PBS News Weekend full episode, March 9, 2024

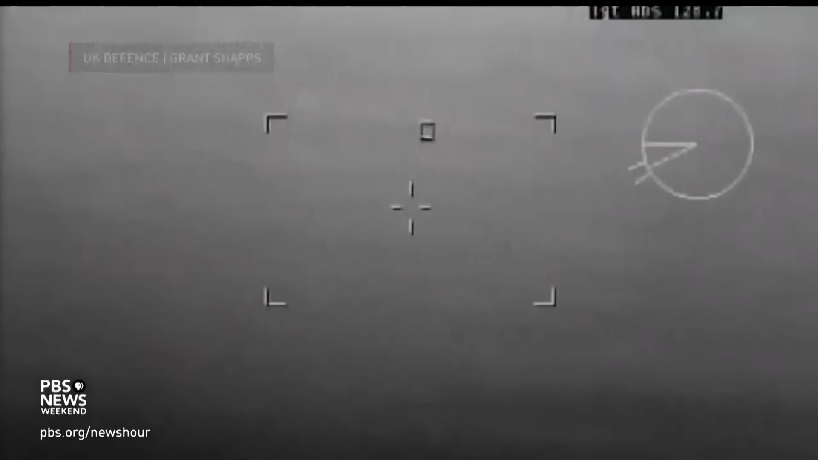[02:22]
And the US military and coalition partners downed
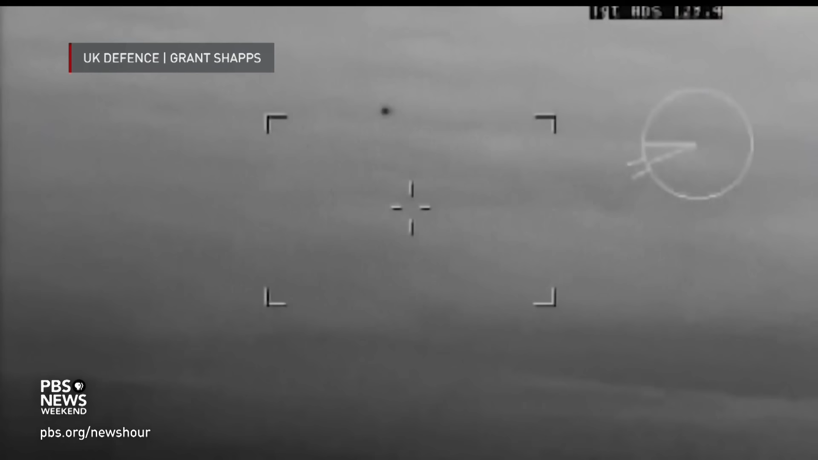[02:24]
dozens of drones launched by Houthi rebels in Yemen
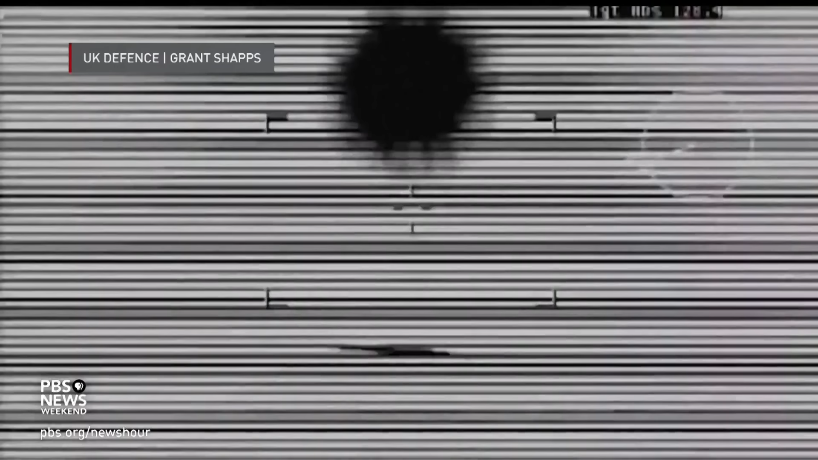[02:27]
that threatened US destroyers and a cargo ship in the Red Sea and Gulf of Aden,
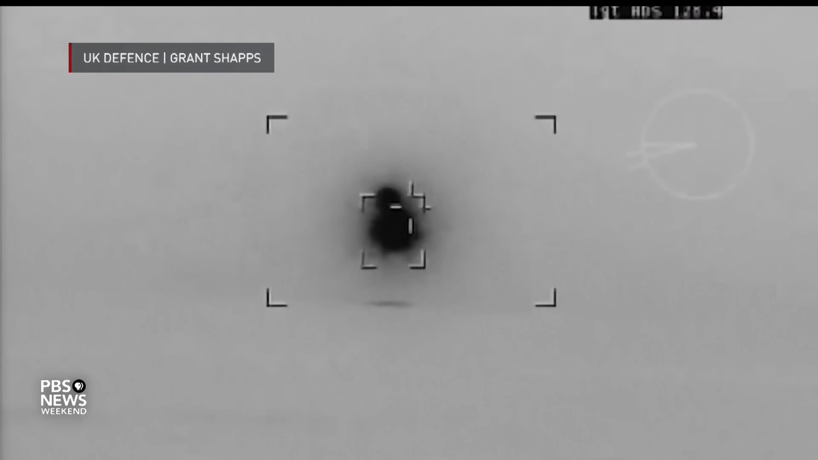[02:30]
the largest Houthi attack in months.